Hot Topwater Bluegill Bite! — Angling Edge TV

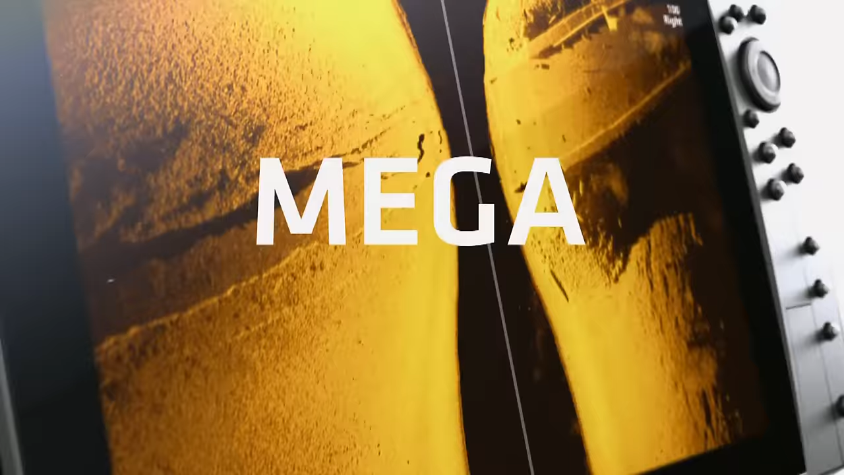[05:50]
New Mega Imaging takes fishing into the megahertz range for the first time.
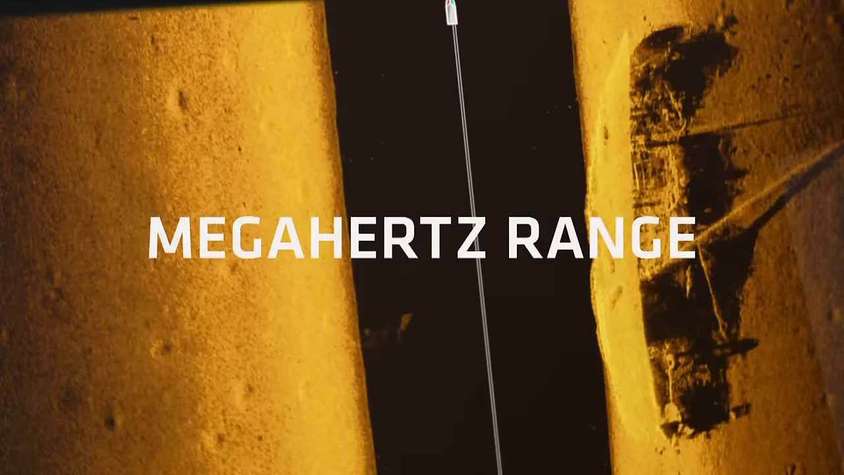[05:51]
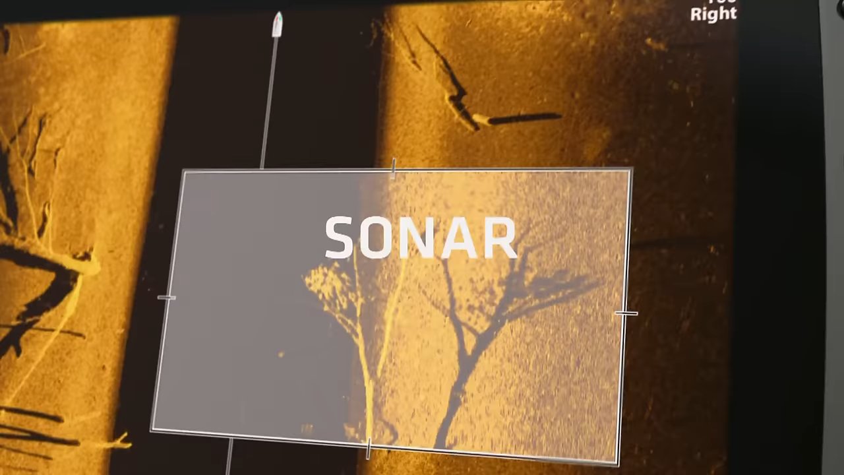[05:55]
Because higher frequency sonar means higher frequency of this.
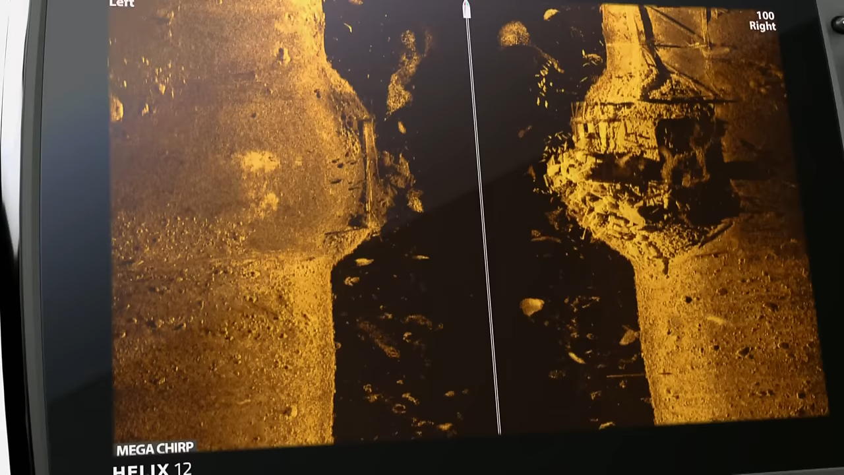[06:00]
Without a doubt, it's the most detailed picture of the world below ever.
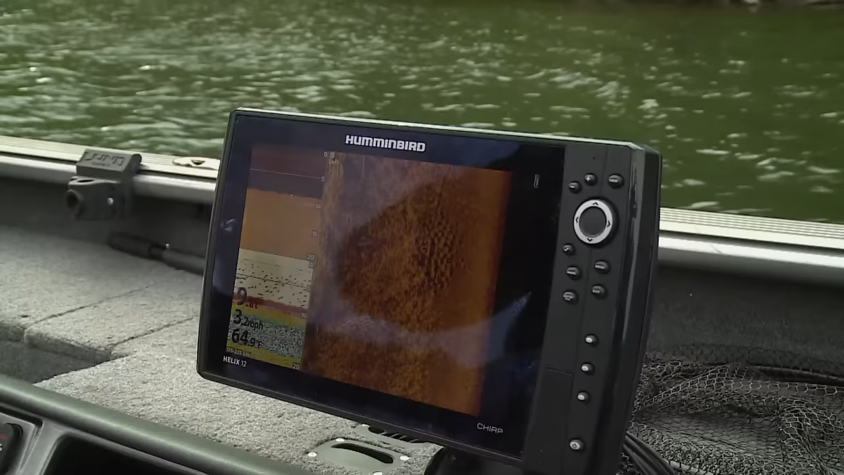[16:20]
On screen: speed 3.2 mph
We use hummingbird side imaging to cruise the shorelines of new lakes, looking for nesting colonies. And these things stick out like a sore thumb. To me, they kind of look like dimples on a golf ball.
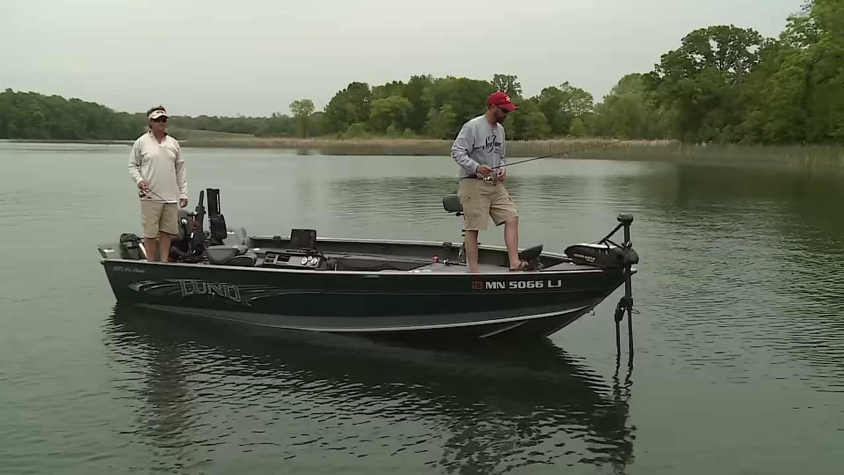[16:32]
Then we circle around and use the 360 imaging to dial us in. This gets us right on the spot. This is our buddy KC, and he's gonna share some stuff that will help you set up your side imaging so you get the best view possible.
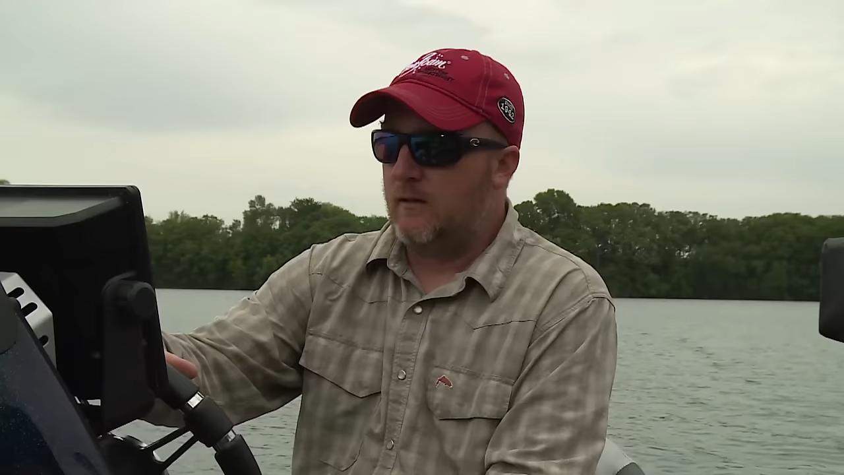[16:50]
Usually when I first get to the lake,
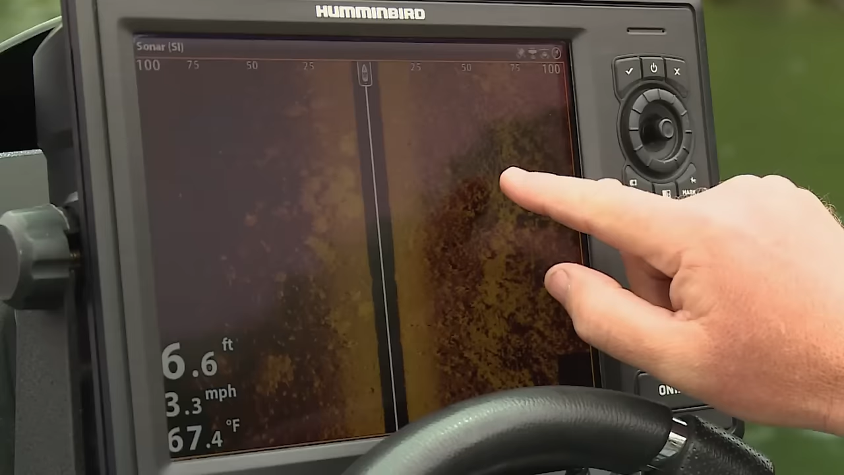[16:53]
On screen: depth 6.6 ft, water 67.4°F, speed 3.3 mph
I like to set the units up at about 100 feet on each side of the boat. I don't need a real crisp, high-def image of a rock pile or a weed clump.
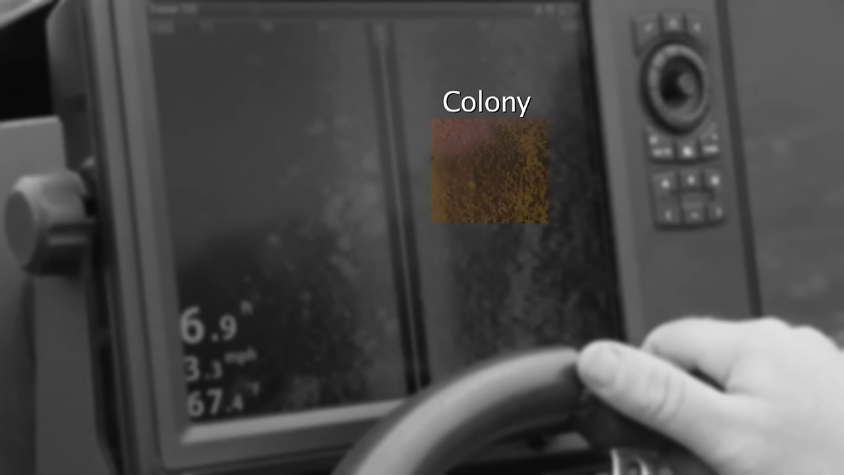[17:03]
As long as I get a little tip that it's there, I can spin the boat around, set it down to like 50 feet, make another pass, and then get a really detailed image of the spot.
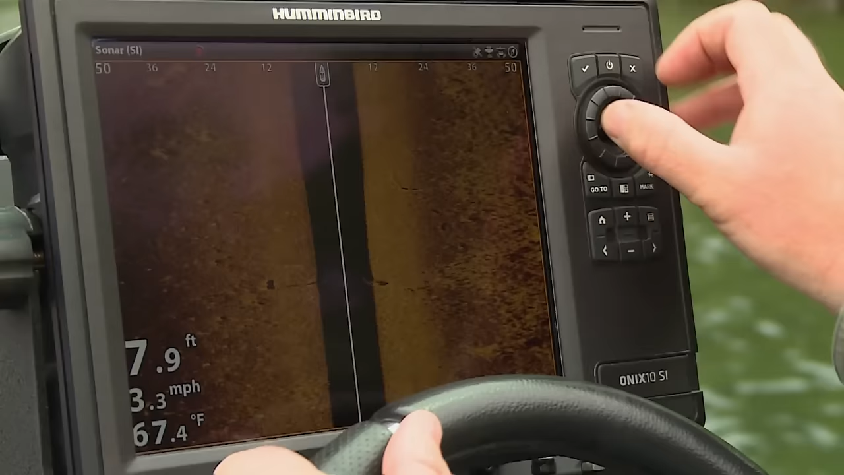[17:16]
On screen: depth 7.9 ft, water 67.4°F, speed 3.3 mph
Okay, for my chart speed, I like to set my chart speed to match the miles per hour I'm going down the shoreline. So if I'm going 4 miles an hour, I just quick set the speed to 4,
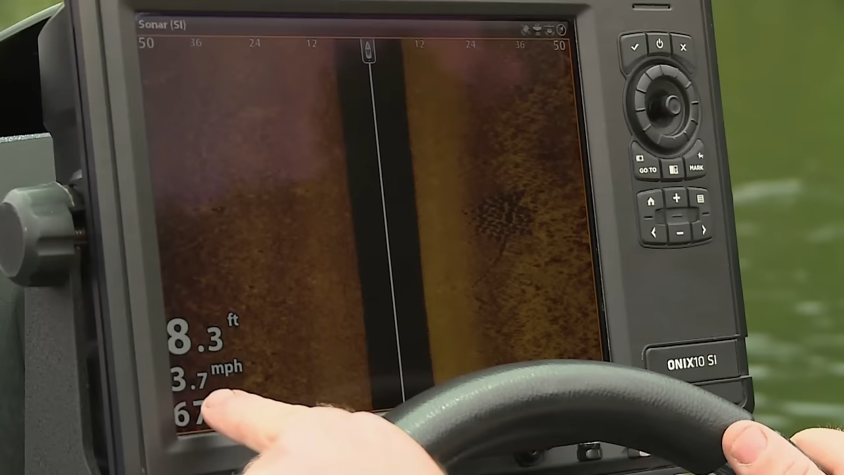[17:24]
On screen: depth 8.3 ft, speed 3.7 mph
and it matches really good and gives you a good picture. 360 I only use after I find the spots.
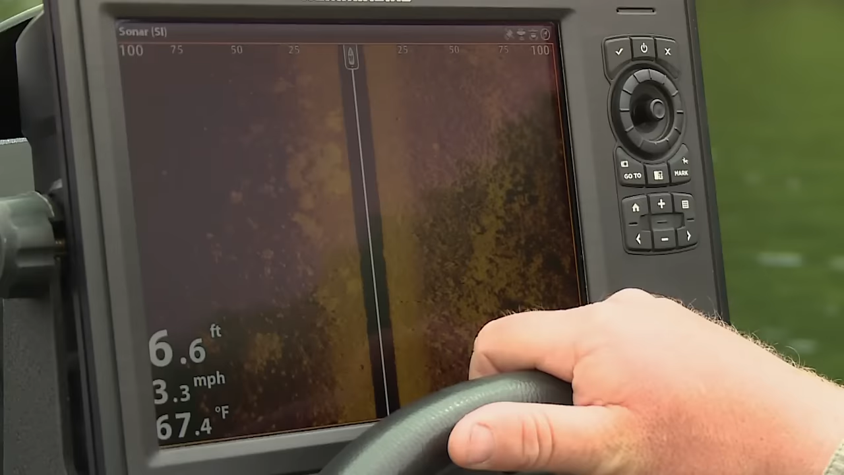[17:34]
On screen: depth 6.6 ft, water 67.4°F, speed 3.3 mph
For instance, today I'll just start scanning, and if it takes me 45 minutes to find what I'm looking for,